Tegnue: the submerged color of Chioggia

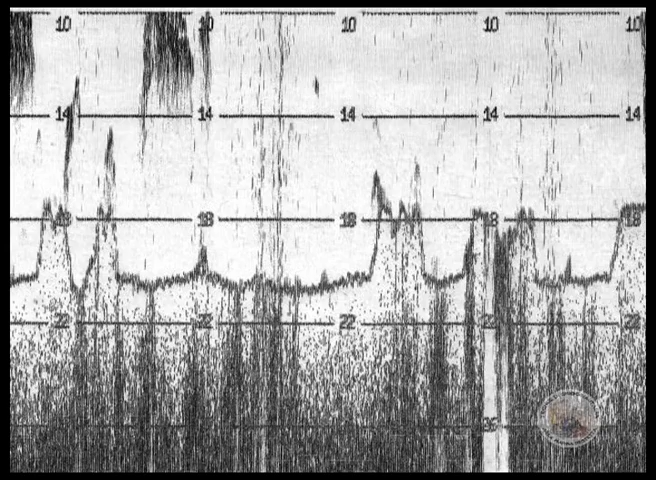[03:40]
typical calcareous formations on the lagoon bed. The modern side-scan sonar, on the other hand, which we can see being towed by a boat,
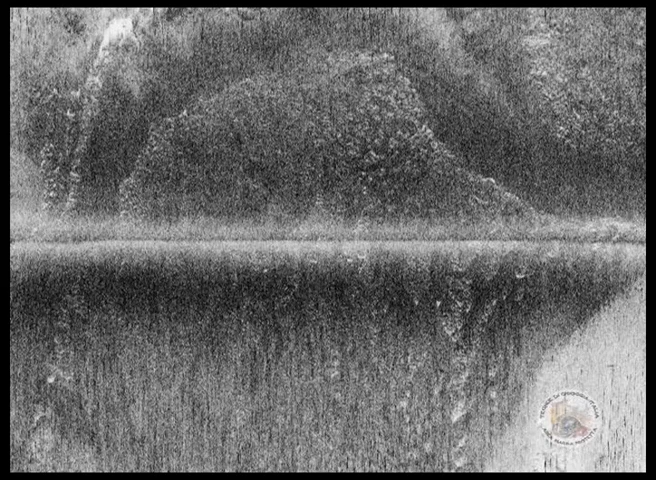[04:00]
The dark line in the centre separates the part to the right and the left of the boat, corresponding to the position and direction of the sonar.
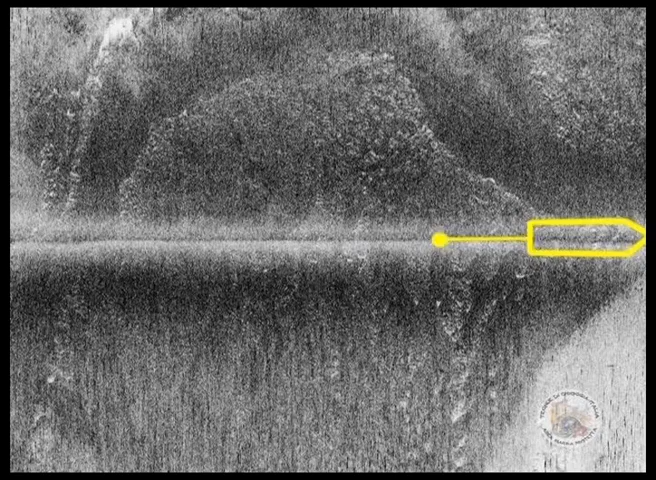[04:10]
The semicircular hollow at the top of the picture, created by the different heights of the surface, looks like an old river bed.